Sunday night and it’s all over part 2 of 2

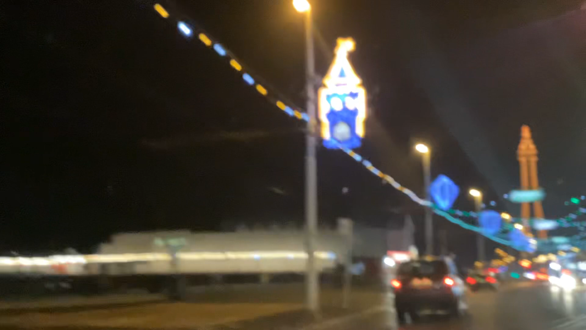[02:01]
can't believe how quiet it's gone so i'm just turning on the corner of chapel street now